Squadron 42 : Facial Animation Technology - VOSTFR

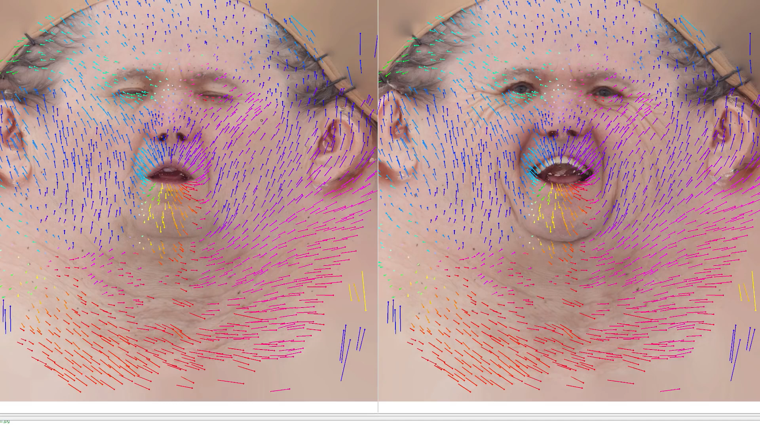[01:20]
Through this process we're finding hundreds of thousands of correspondence points between each scanned pair,